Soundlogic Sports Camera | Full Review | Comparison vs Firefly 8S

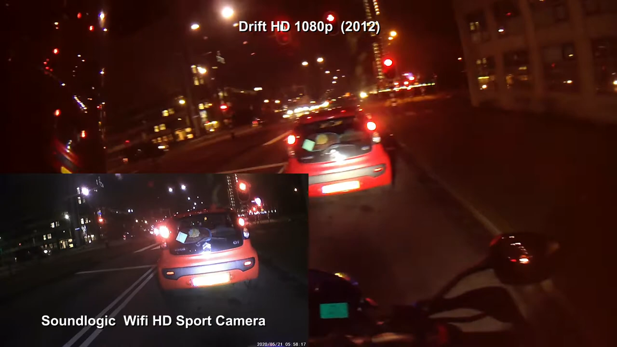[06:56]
I'm just gonna compare it to my Drift, which doesn't have the best night view, but just a quick comparison. The Firefly set we recorded 45 minutes.
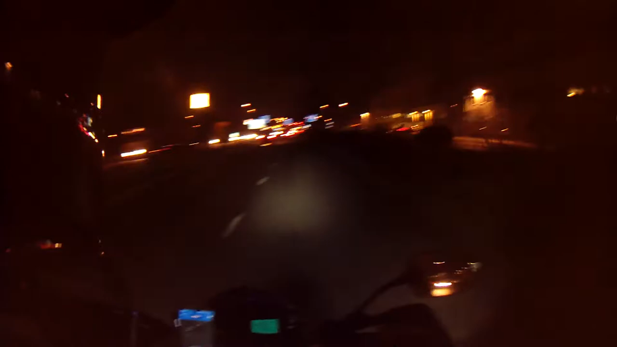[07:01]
And he did that with half a battery. This one also recorded 45 minutes. Because they recorded roughly the same time. And he only has one bar left from a full battery. So the 15 minutes recording time is probably correct. But the Firefly has a longer battery then. Again, night view looks color-wise better on the Sound Logic.
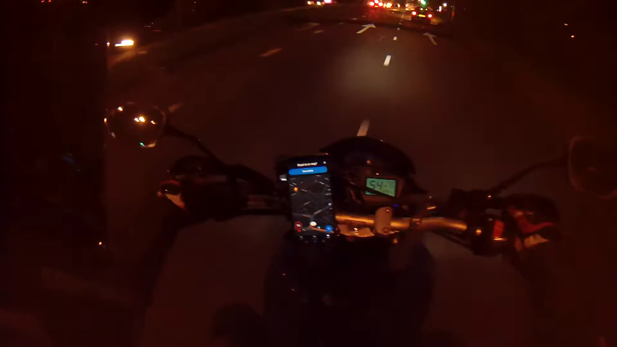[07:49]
Battery life is red and blinking, so critical, but he's still recording. Not bad, because it's roughly another 20 minutes or so. It also plays back at 29 point something frames,
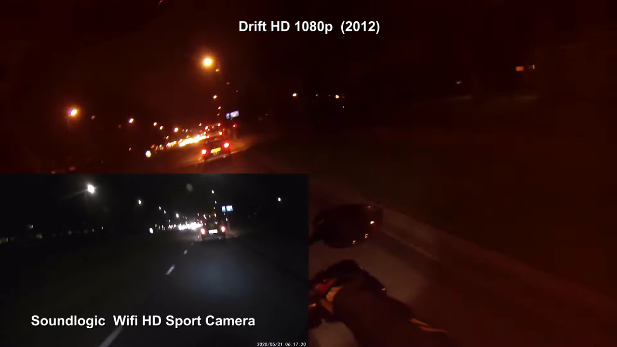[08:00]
so you need to change when editing.
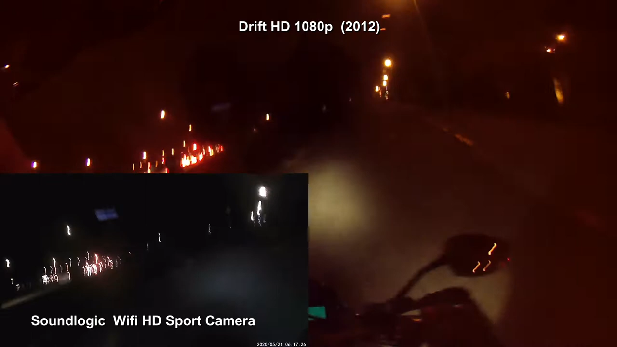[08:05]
I've decided to keep it. I've decided to use it without stabilization,